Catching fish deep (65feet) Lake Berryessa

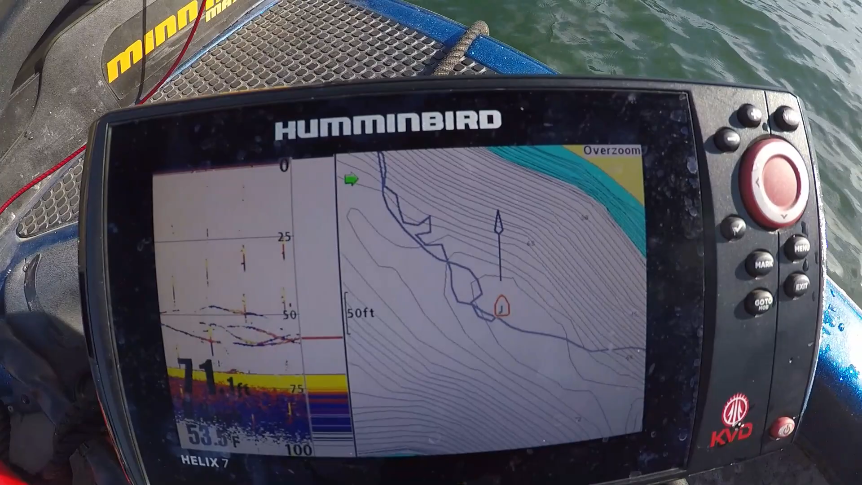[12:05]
Look at that. Talk about some fish, or talk about some fish, man. That is freaking fish right there. Awesome possum.